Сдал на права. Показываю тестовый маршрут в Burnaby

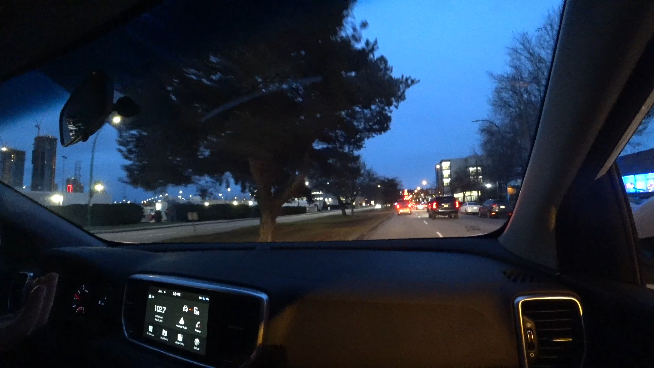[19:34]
Потому что, когда тебе говорят, вот сейчас тебе сейчас скажут, у меня вправо там целый поток машин, ну, пробка, вечер. И чтобы мне заранее перестроиться, ну, то есть, от тебя пропустят.